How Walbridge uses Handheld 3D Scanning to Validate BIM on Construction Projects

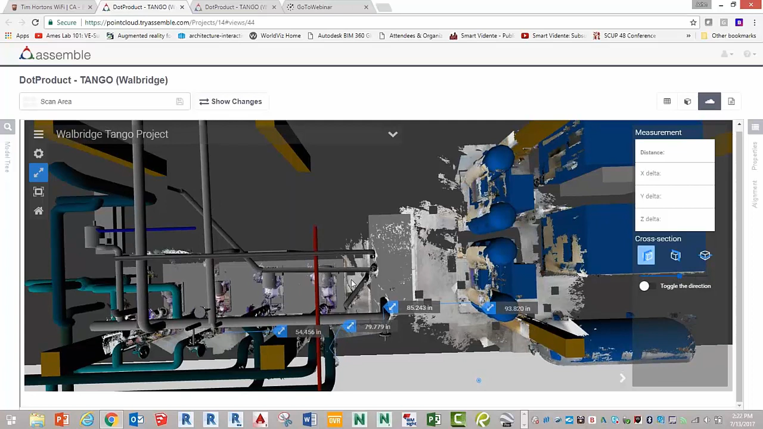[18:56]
is with the mixture of the scan data from a Tango, it does slow down the navigation just slightly.
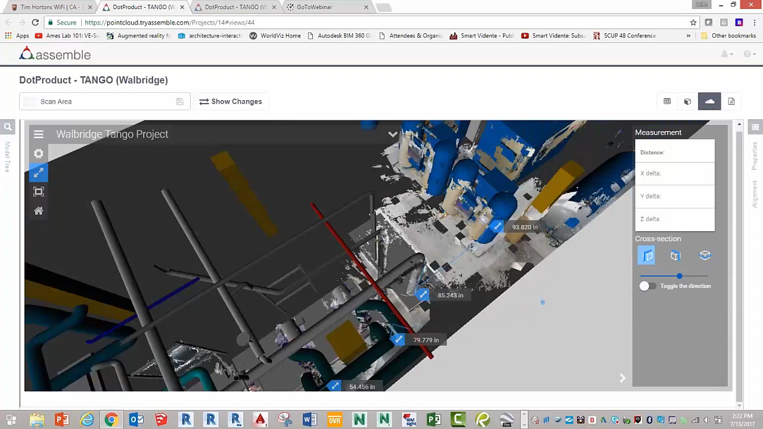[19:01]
But realize I'm showing lots of different point cloud data that's mixed into a model viewer.
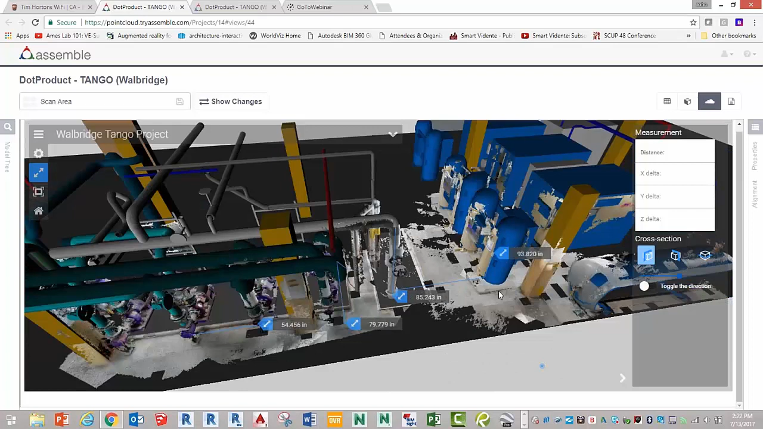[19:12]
And when you zoom in on it, you can see the data isn't probably as crisp as a tripod viewer, but it's also not bad.
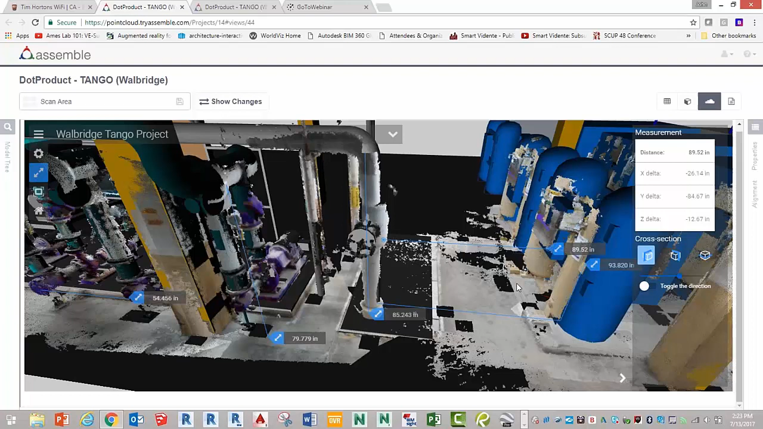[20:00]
we had an 80, we had a seven foot wide crate, it was 84 inches, so we weren't sure if it would fit. And with the skid, we were able to fit right through there to install these blue compressors that you see in the background. And if I pan over here, I can see if I had enough room, which the owner was concerned about,
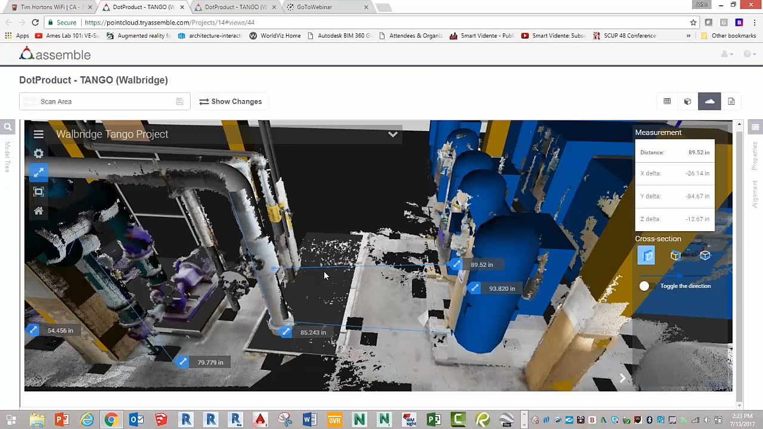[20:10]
between the back of this housing and where the new control panel's set. So what's in blue is what design, and then if you look at the point cloud data, that's how it actually got installed, that control panel, to the inside edge.
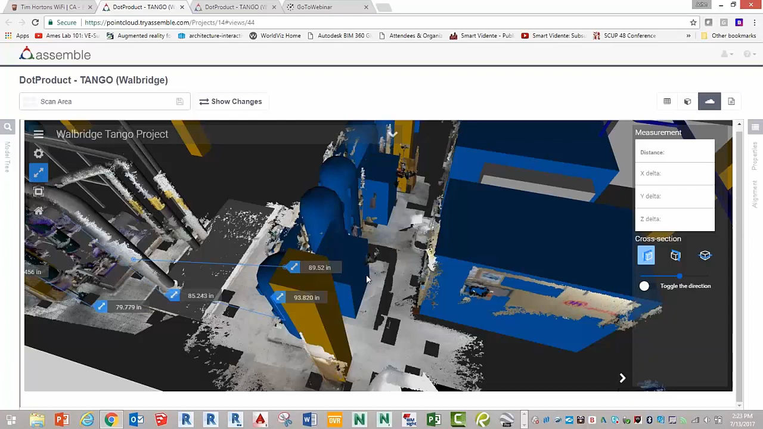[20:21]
So you can see there, we wanted to make sure we had 36-inch clear, and we just barely had enough there. And that's the kind of thing that we find really useful.
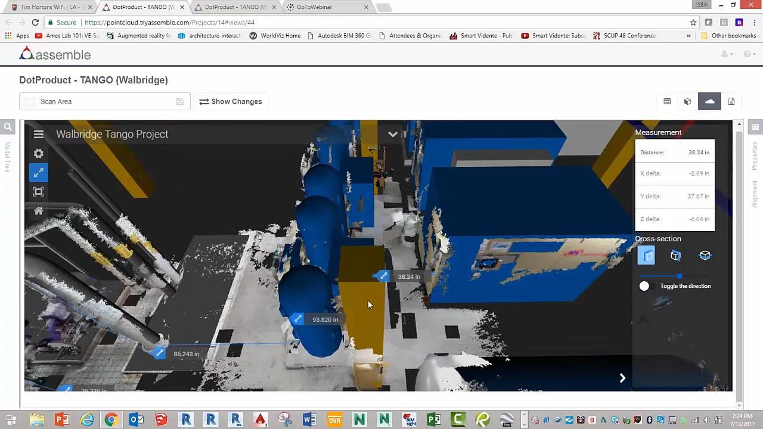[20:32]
The other thing I like about how they've set this up, it's really easy to switch. If I want to refresh my point cloud data, I can do that. If I want to just look at my model data, I'm able to do that.
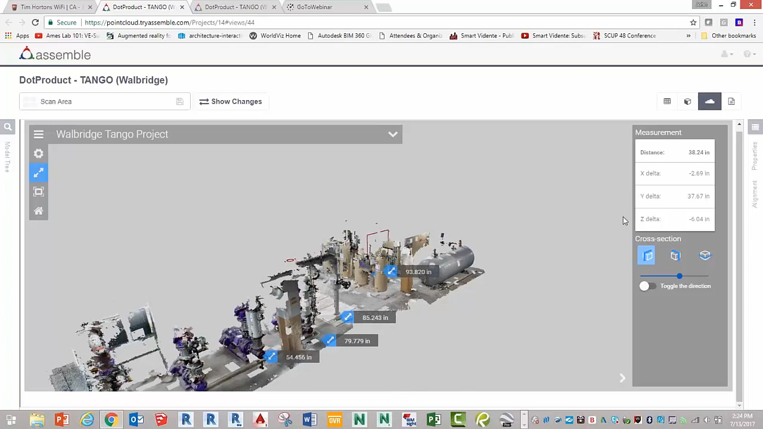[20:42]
And then if I want to take a cross-sectional panel, pan, let me go back here, I'll do a cross-sectional panel, really quick.
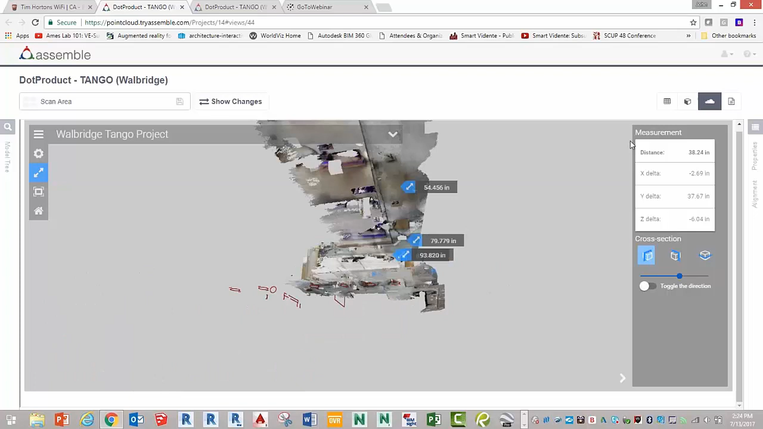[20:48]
I'm able to do my cross-sectional panel, just purely by slicing through the point cloud data.
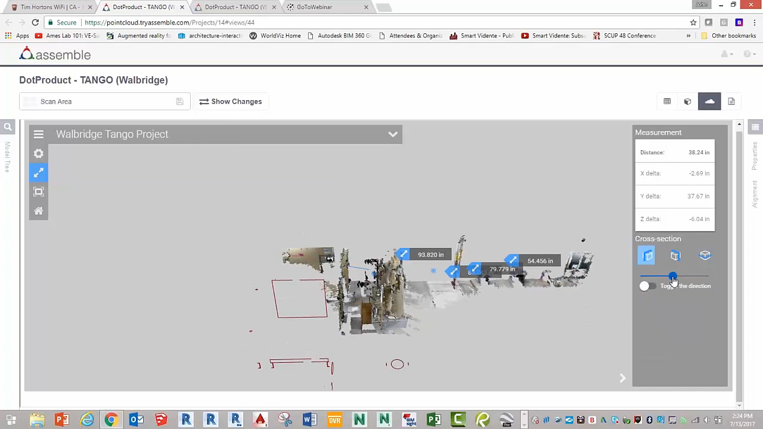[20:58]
So there I'm looking at just point cloud data, and that's what we find really useful, is this slicing tool.
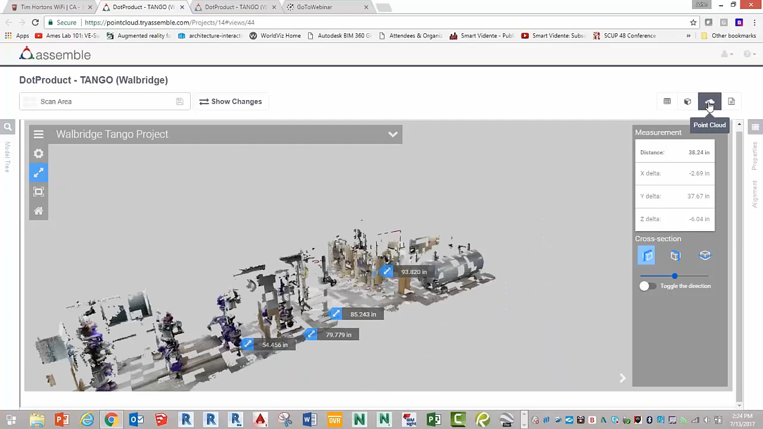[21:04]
The other thing that we like to do is look at simple clash detection.